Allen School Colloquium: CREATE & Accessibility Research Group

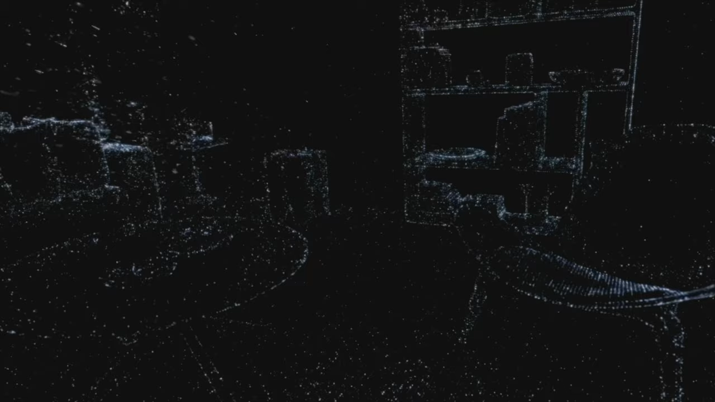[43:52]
are also introduced to many phones, which further helps indoor understanding.
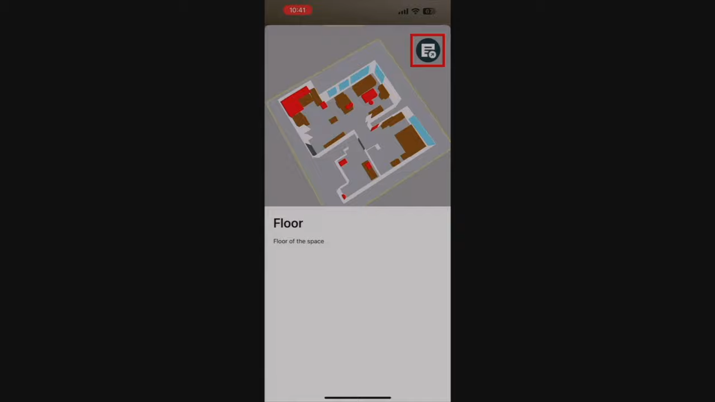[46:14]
User can use an export button to export scan results as a JSON file.